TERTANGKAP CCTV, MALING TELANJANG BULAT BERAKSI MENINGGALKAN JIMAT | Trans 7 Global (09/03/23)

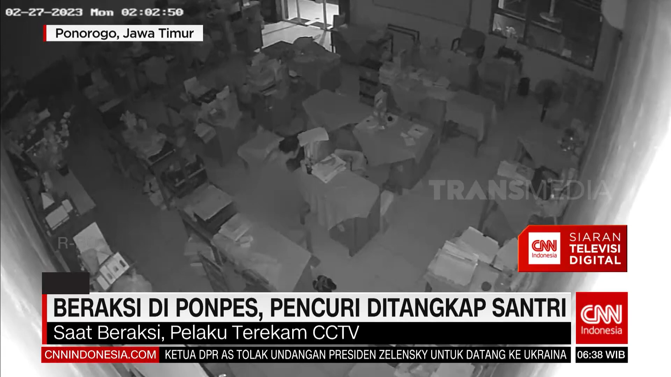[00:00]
Pencurian di salah satu sekolah di Banyumas, Jawa Tengah terekam kamera pengawas pada 27 Februari lalu. Pelaku beraksi seorang diri tanpa menggunakan busana.